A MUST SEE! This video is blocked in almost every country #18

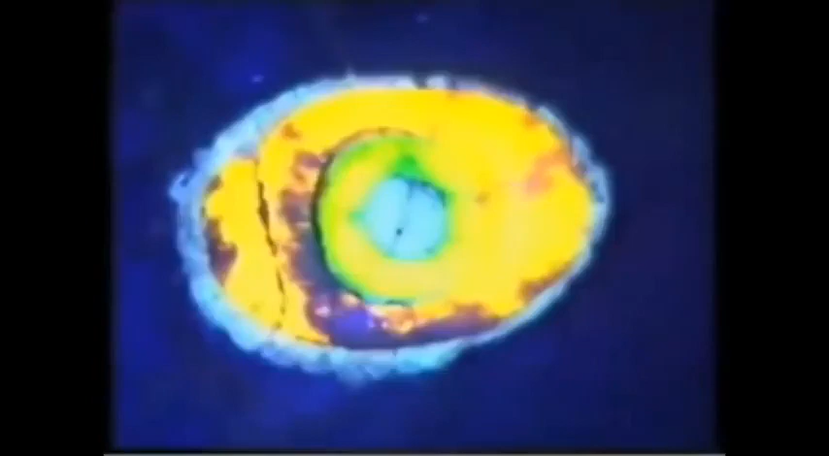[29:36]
Here you have a close-up of the eye, and you can see the colors of the inlay.